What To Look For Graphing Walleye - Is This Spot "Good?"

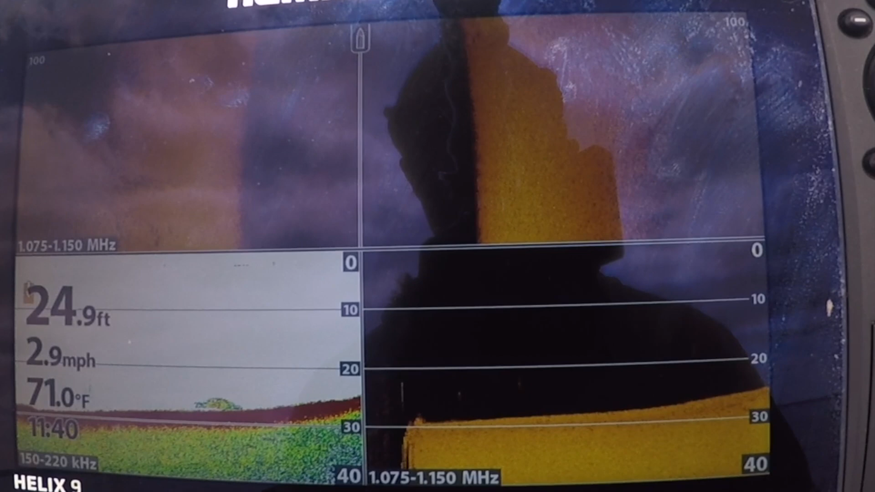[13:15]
On screen: depth 24.9 ft, water 71.0°F, speed 2.9 mph
Flats have the capacity to hold a ton of fish in big schools a lot of times.
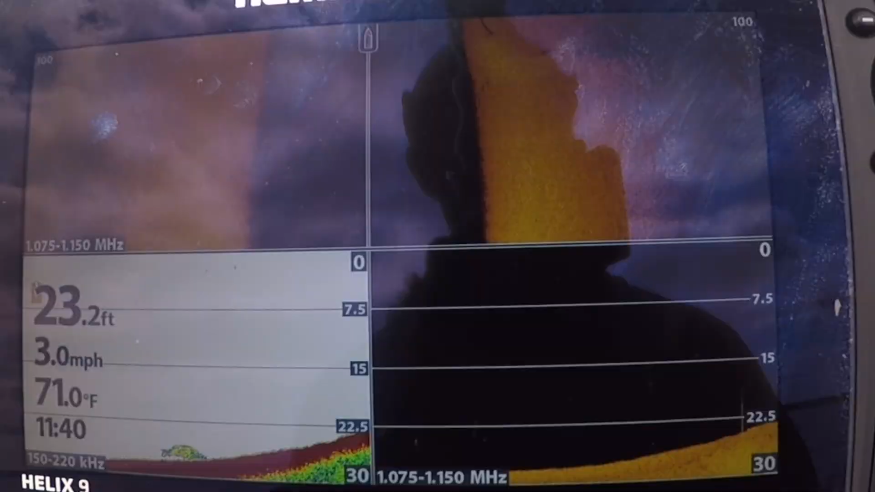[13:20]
On screen: depth 23.2 ft, water 71.0°F, speed 3.0 mph
Looking around here, that looks like a sizable fish. It's pretty thick, relatively speaking.
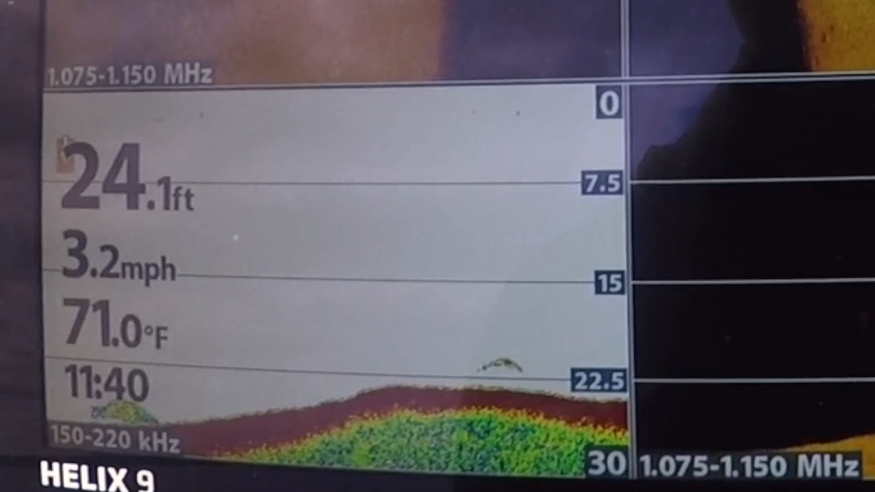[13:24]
On screen: depth 24.1 ft, water 71.0°F, speed 3.2 mph
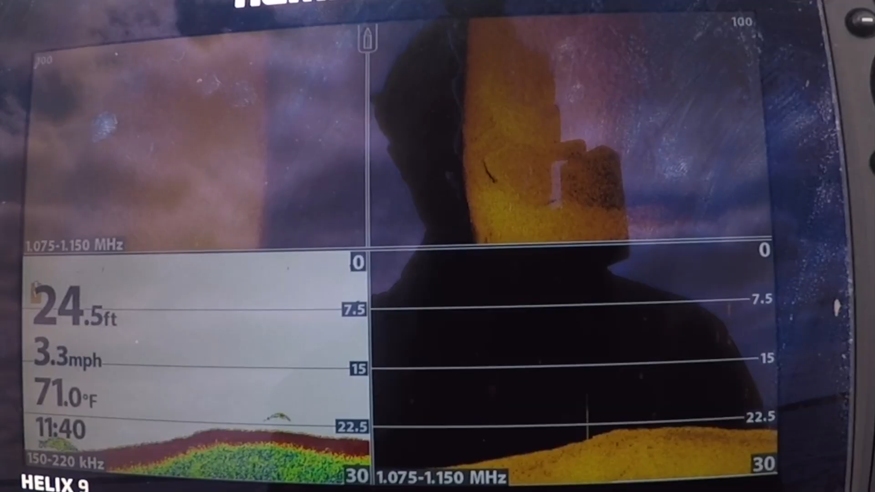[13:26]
On screen: depth 24.5 ft, water 71.0°F, speed 3.3 mph
I'd expect a walleye to maybe be a little longer than that, but we are moving at three mile an hour. It still looks a little shorter and more compact than some of the other marks we've seen.
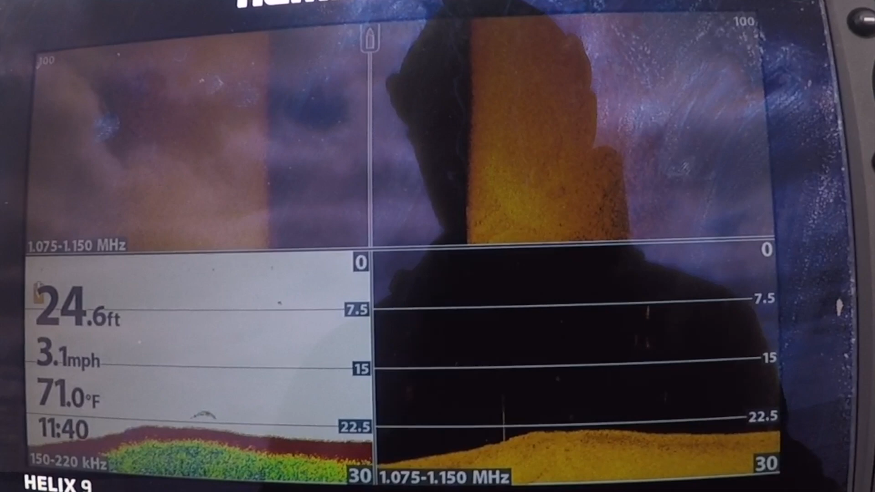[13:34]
On screen: depth 24.6 ft, water 71.0°F, speed 3.1 mph
Come off the drop here. Not seeing much. Blast up to this next hump.
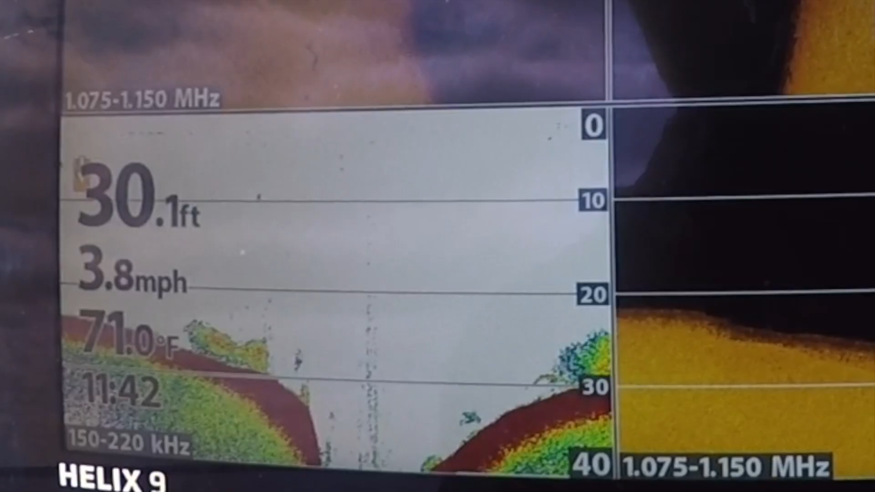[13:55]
On screen: depth 30.1 ft, speed 3.8 mph
There's two right there, I think, by that bait.
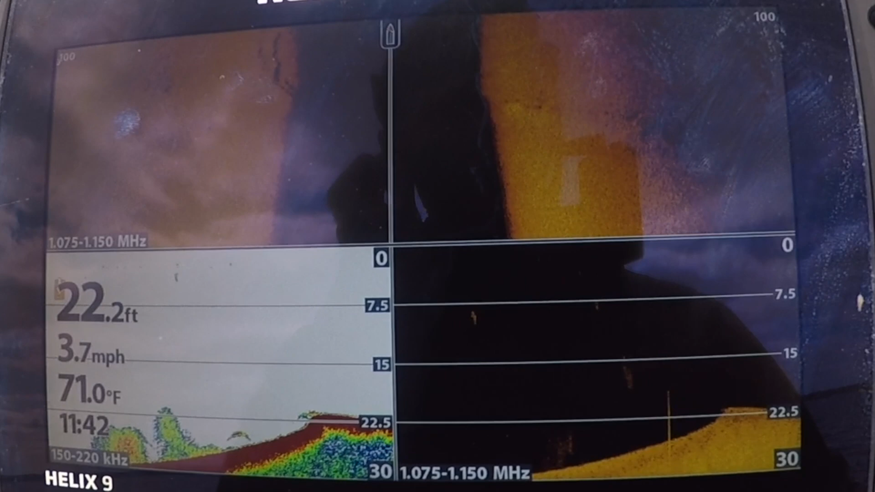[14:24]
On screen: depth 22.2 ft, water 71.0°F, speed 3.7 mph
If I can find a big flat that has just hundreds of fish on it that I can work back and forth, get the whole job done.
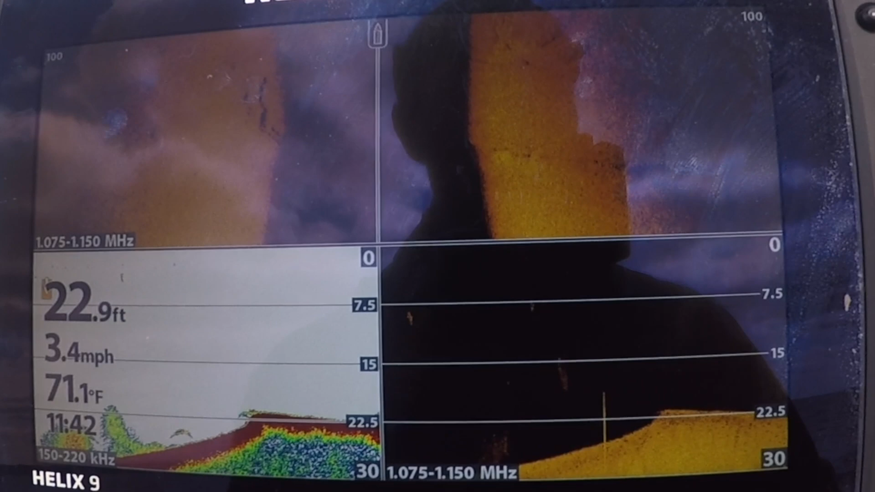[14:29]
On screen: depth 22.9 ft, water 71.1°F, speed 3.4 mph
This is starting to look much better.
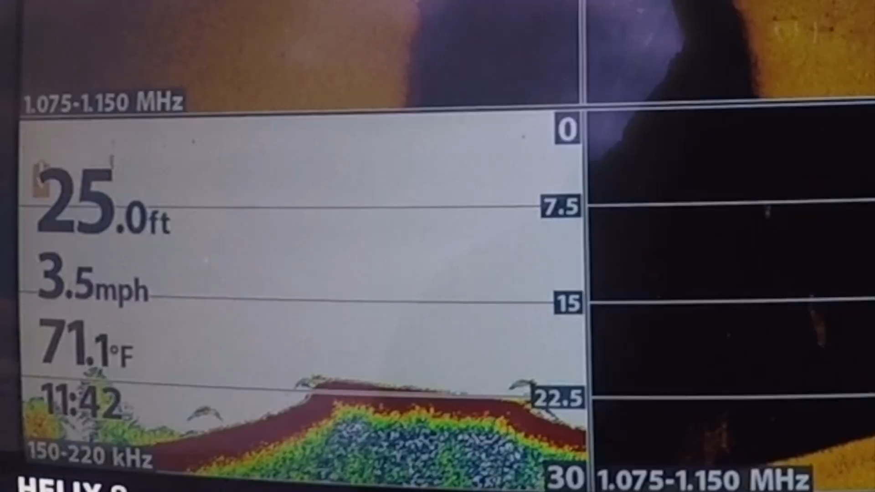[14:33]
On screen: depth 25.0 ft, water 71.1°F, speed 3.5 mph
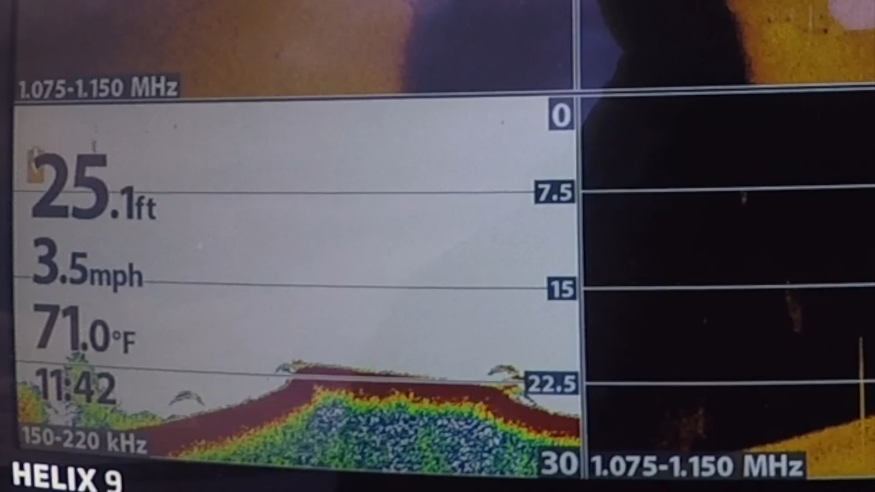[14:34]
On screen: depth 25.1 ft, water 71.0°F, speed 3.5 mph
This hump, there's a nice cluster. There's four of them right there. There's another one. This hump is looking really good. And it's a fairly big hump in the
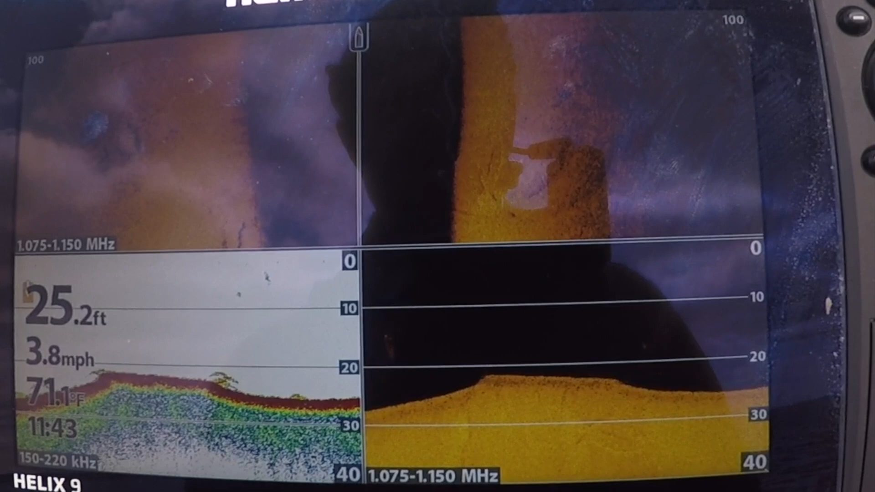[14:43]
On screen: depth 25.2 ft, speed 3.8 mph
sense that I think I could actually troll bottom bounces around it. I don't think it's a tiny spot on the spot kind of thing that you have to,
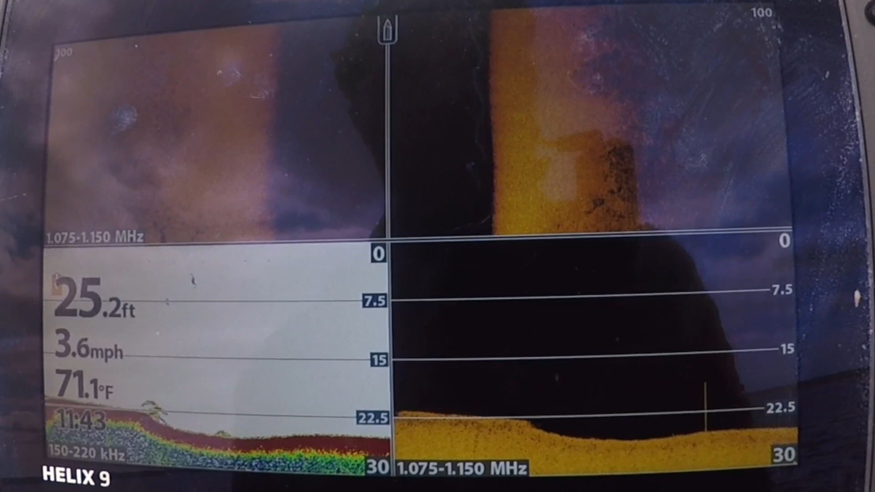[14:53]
On screen: depth 25.2 ft, water 71.1°F, speed 3.6 mph
you could pitch jigging wraps, jigs, that kind of thing, but you could troll this.
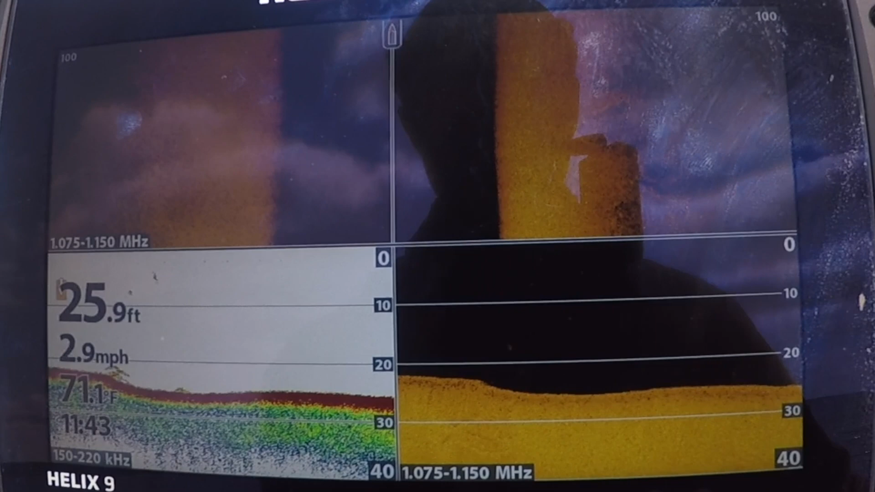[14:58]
On screen: depth 25.9 ft, water 71.1°F, speed 2.9 mph
You could troll around this hump.
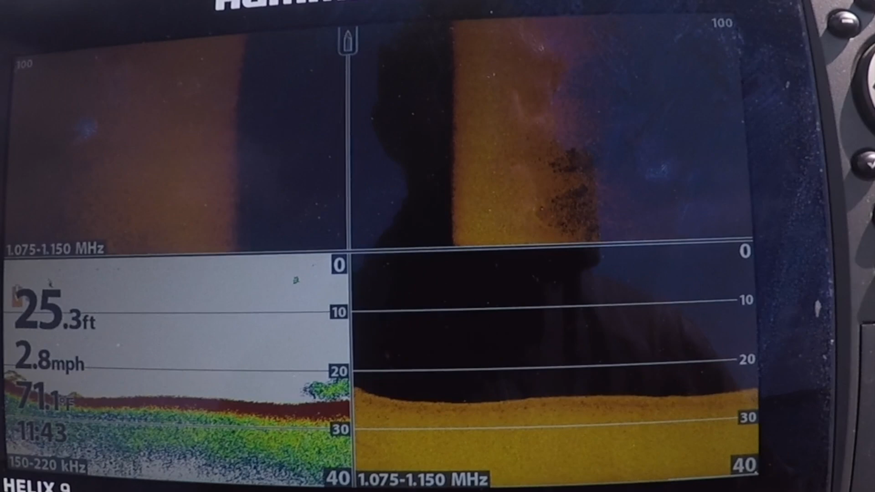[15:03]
On screen: depth 25.3 ft, speed 2.8 mph
And even though it's not a mother load situation yet, it's probably the most concentrated fish we've seen out of what, seven or eight spots we've looked at.
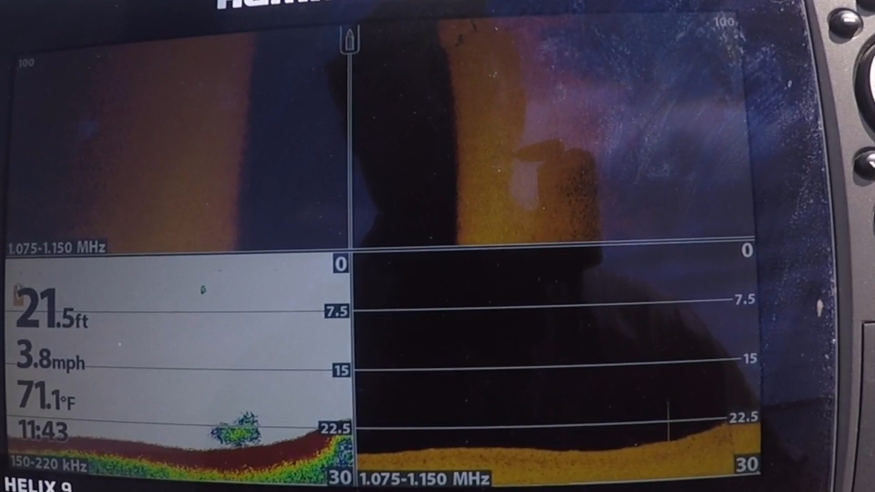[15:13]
On screen: depth 21.5 ft, water 71.1°F, speed 3.8 mph
It's 1143 now. We've covered miles and miles of water.